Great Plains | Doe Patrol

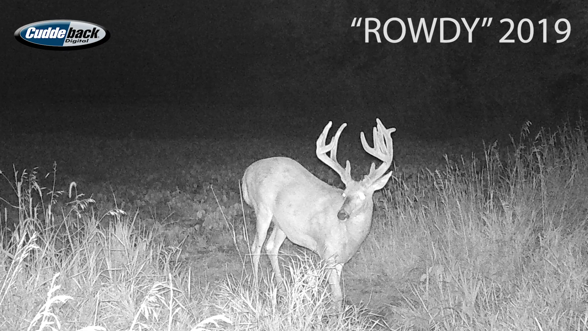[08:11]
The buck I'm after, the two bucks specifically I'm after today.